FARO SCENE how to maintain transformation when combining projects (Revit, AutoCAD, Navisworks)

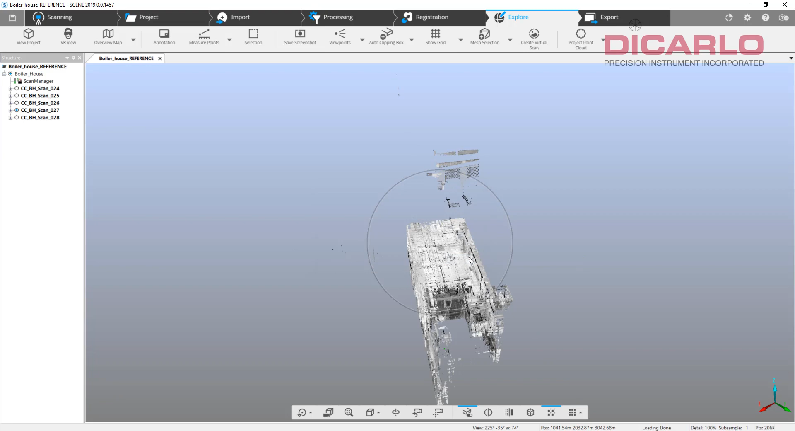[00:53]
So if you look at the project itself it has a certain rotation it's got a certain location you can see that it's a there's a transformation applied to the project itself because this is a transformation that matches my model in Revit or in CAD or Navisworks. It really doesn't matter but again this is these are the values that I pulled out of it and that allow me to correlate my actual model with a scan over here.
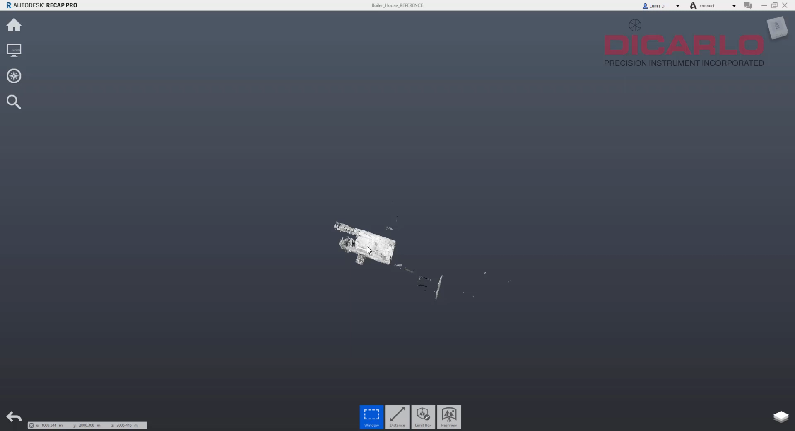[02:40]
already have a project started in recap that is inheriting the same geometry and you can see the coordinates are one thousand two thousand by three thousand in the corner over here so this is the original reference project that I need to match the new newly created exterior project into so how you go about doing
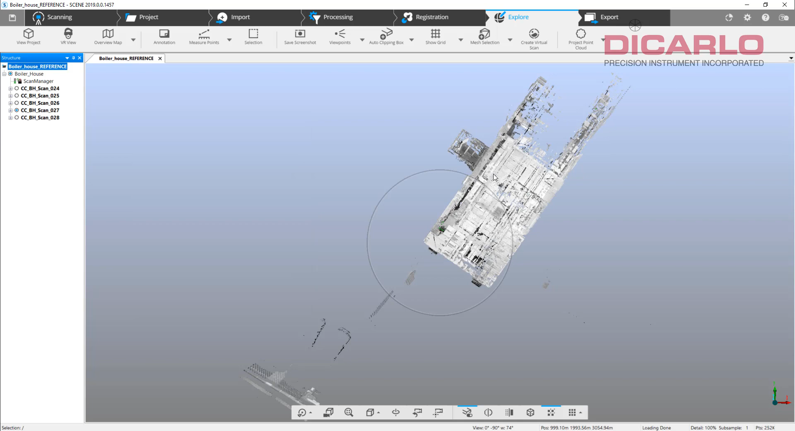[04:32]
write them down on a piece of paper over here my rotation is easy so I'm not going to record that but I remember we'll remember these values before I do anything so first step I do is I'll go into import and I'll
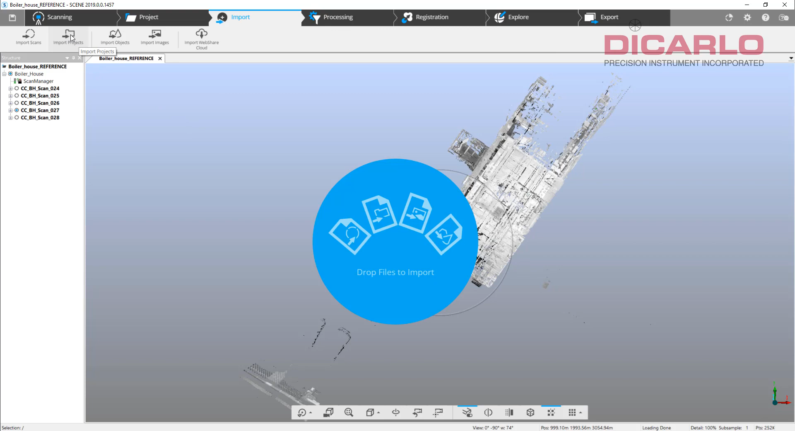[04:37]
import projects and I will find the other project that is the chiller exterior
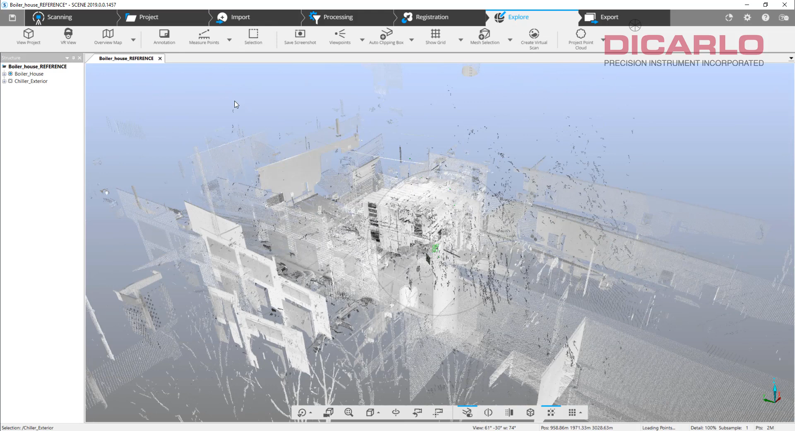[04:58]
in a combined view notice that they're separate
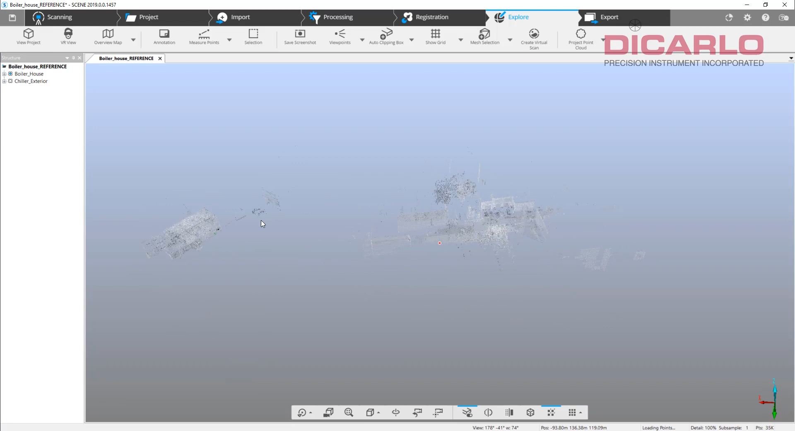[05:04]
again they are correct to themselves but they're not correct to what we're about to try to combine in recap so in order to combine these two because we have target based registration I'll just make a new cluster call it combined and now I'll move each one of these clusters into the master cluster
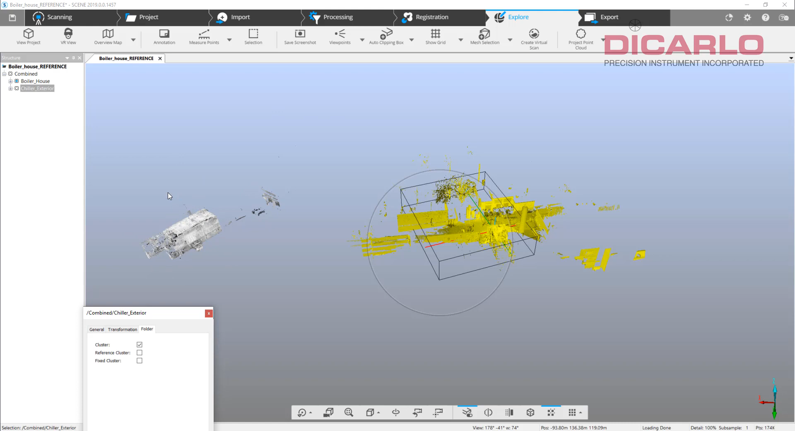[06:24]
rotates into here or vice versa if I make this piece my reference the outside will actually then rotate into it without actually messing with a transformation and messing with a location of the original so I'm investigating the exterior if I did change it to reference cluster cluster it'll ask me to do it but you see that it's actually moving the little blue dot I didn't want to do that so we'll
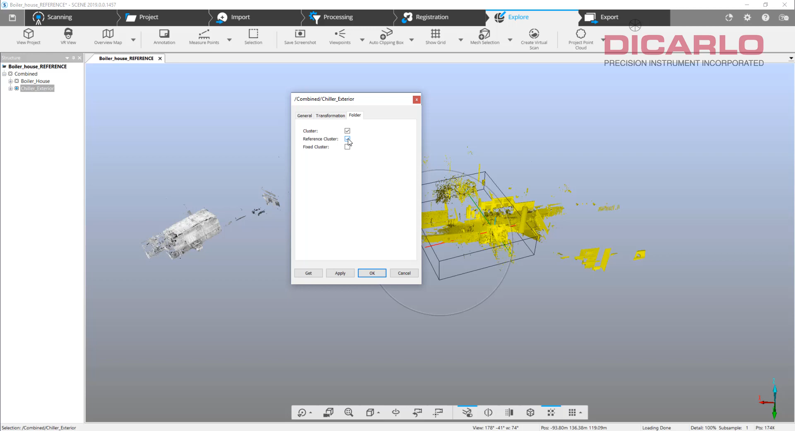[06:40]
uncheck this and we will recheck our boiler as a reference okay now just to show you the transformation is gone so our transformation is not working right now if I hit the OK button and just do a
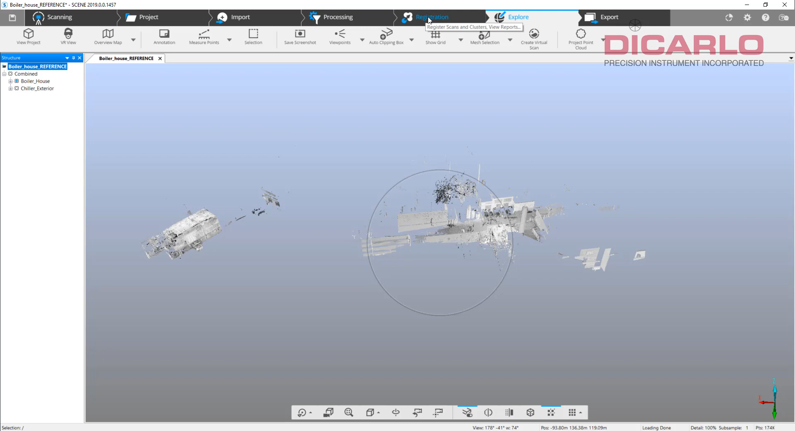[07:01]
regular registration registration as if I didn't notice we will
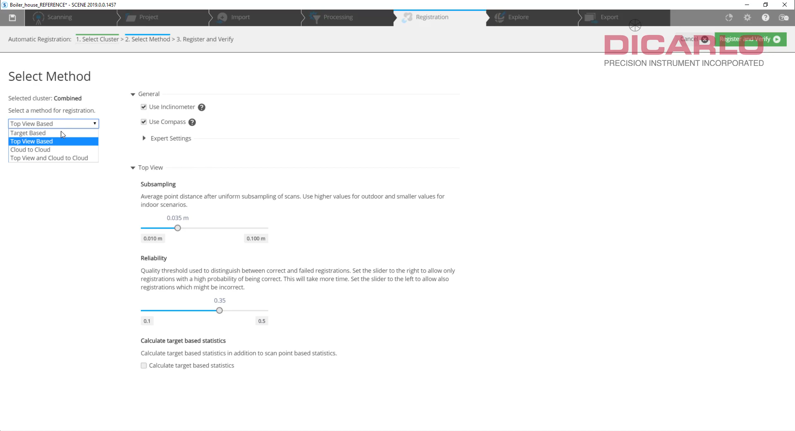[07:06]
do this is a target based registration will register
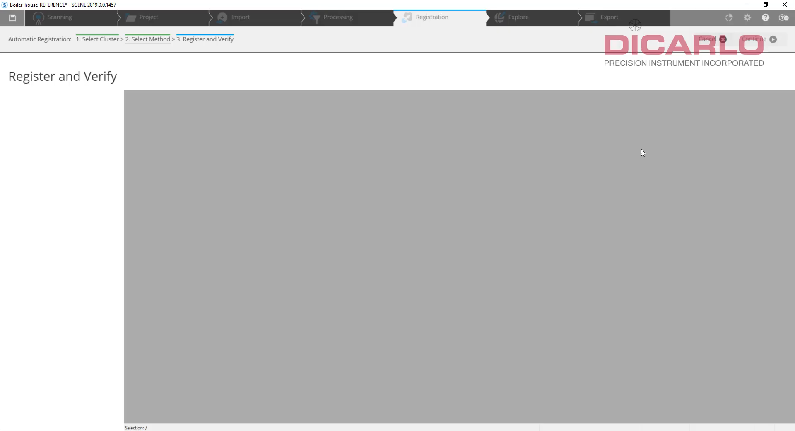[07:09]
and verify you will notice that
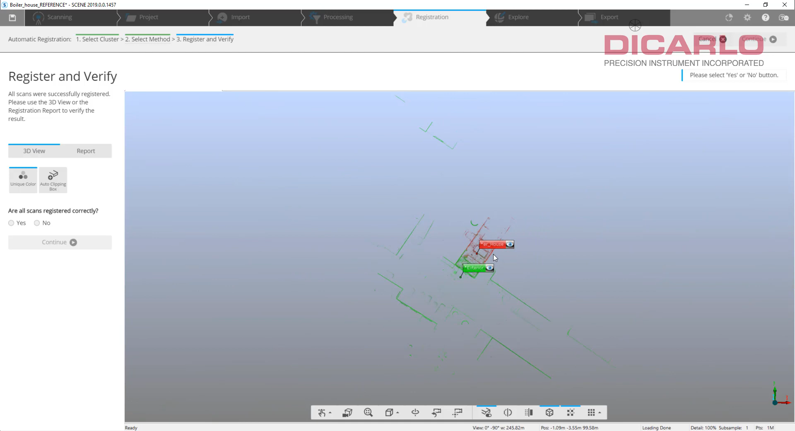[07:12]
the actual street comes in and hugs
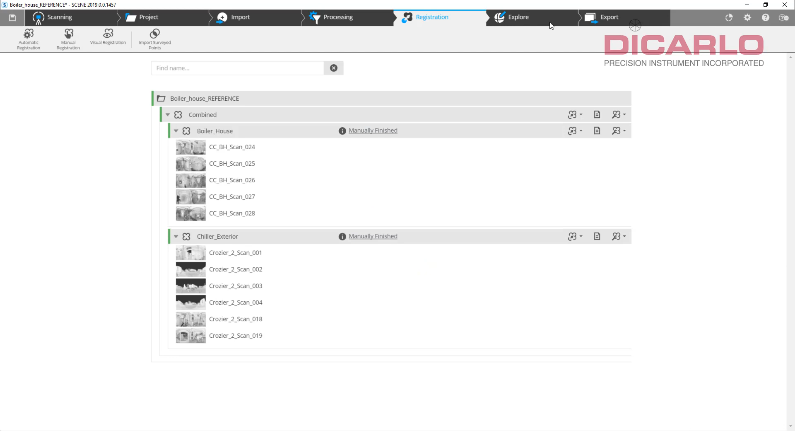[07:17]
the inside of my project or the boiler house here so if
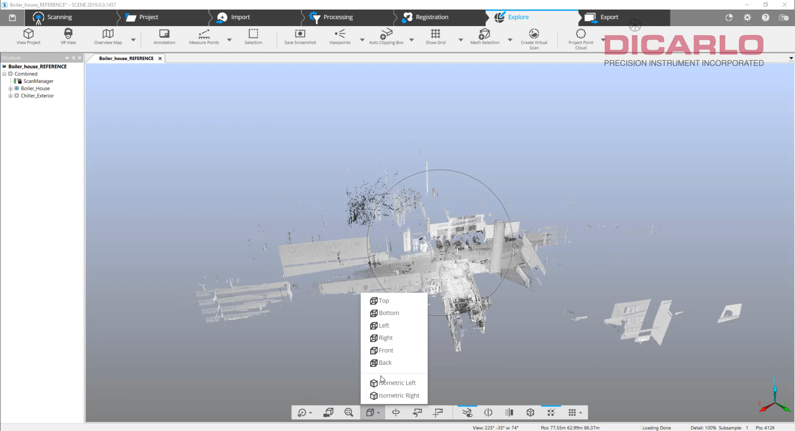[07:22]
we look at it top down now you see that the road the street that was previously over here kind of rotates in and my problem is if I don't remember
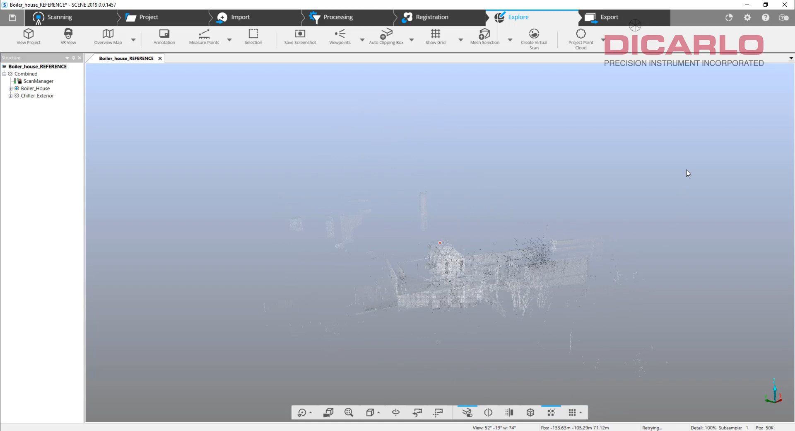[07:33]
that I don't remember that I need to apply my previous transformation because I think or was confident that everything was working properly I would have not noticed that the transformation changed to zero zero zero now because I know that it actually changed I'll hit put in my transformation once again
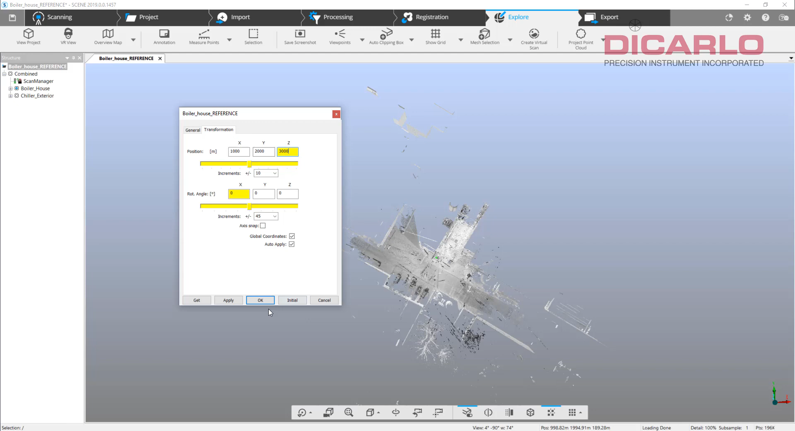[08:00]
hit apply or okay in this case now I am in the right location
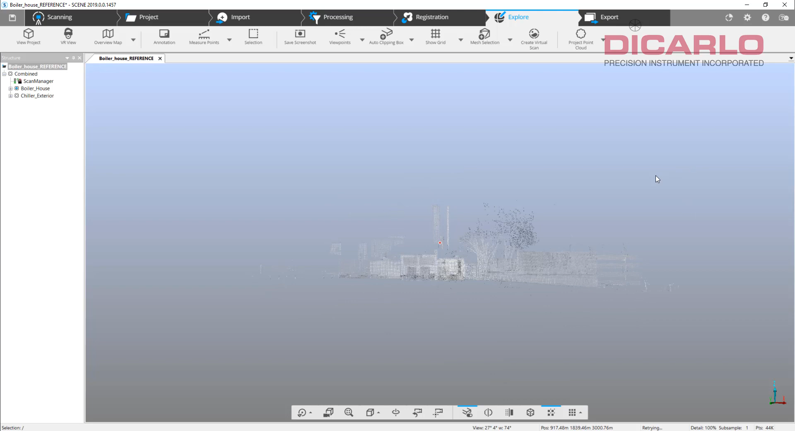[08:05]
so if I was to export this cluster right now as its own subset of scans into recap it would not work until I actually hit the save button so even though it actually shows the right location let me do a demonstration let's just take a scan out and we will export it as order
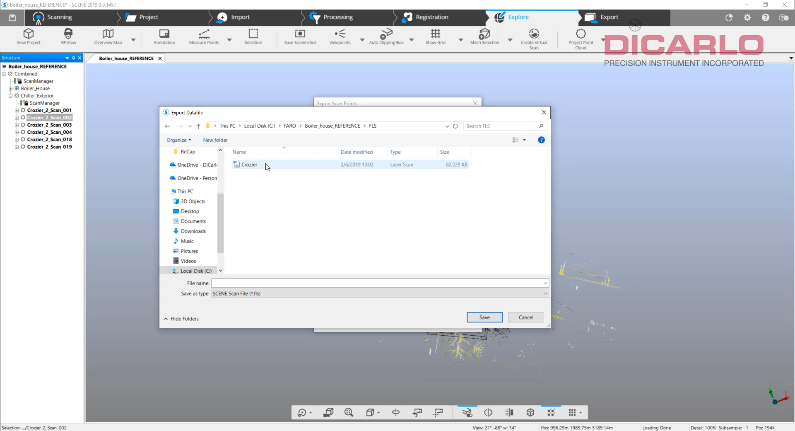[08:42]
and we'll give it a name call it call it crozier 002 hit save export now if I go into recap and I try to import the same scan that I just created